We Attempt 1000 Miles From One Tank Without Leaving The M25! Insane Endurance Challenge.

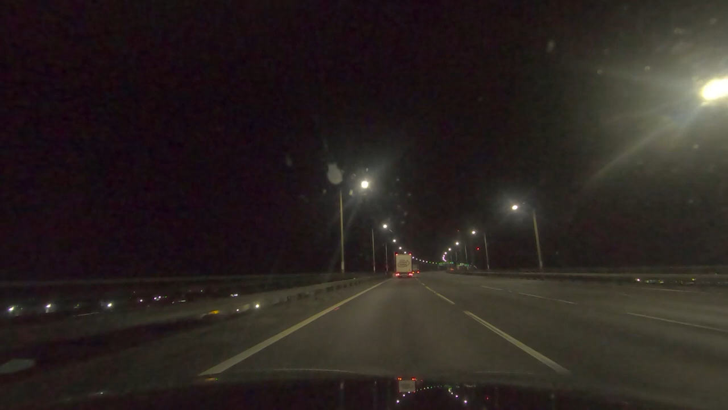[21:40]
Yeah, we're not out of the game yet. We've still got plenty of fuel. It's just getting on a bit. We figured we'd be done by 5 this evening. Oh, we're just coming up to the Dartford crossing, which, if you leave South Mimms a short while after, you'll arrive there. That's too bright.